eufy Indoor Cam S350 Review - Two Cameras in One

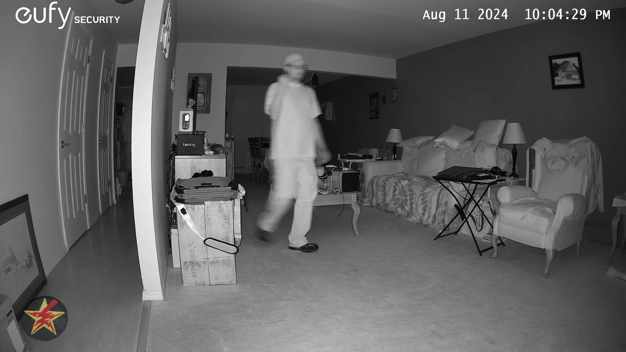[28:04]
I did find some issues in that in the IR mode it
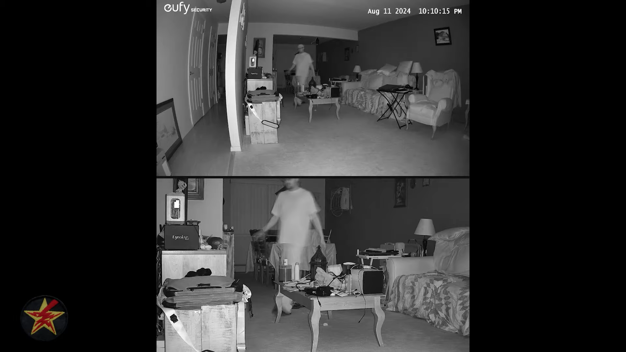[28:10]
did stop a little sooner than I thought it should when recording and that was both in the single and double and I'm not entirely sure why, but the video in the IR mode looks crisp and you can identify both words on my shirt as well as my face from fairly far out and Yuffie says that you should be able to see up to 30 feet away.